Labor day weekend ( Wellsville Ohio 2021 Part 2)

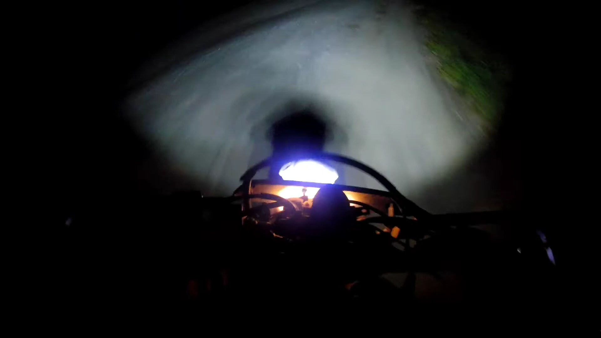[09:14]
See, like so. That way, that could be like my low beam, and then this could be my high beam. But we're about 5 minutes from the house now, and yeah, so we're doing great.
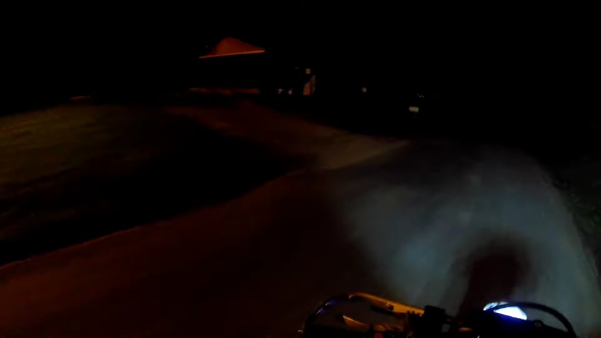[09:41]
I have not seen no one since they turned off back there, so I'm hoping they made it back, or at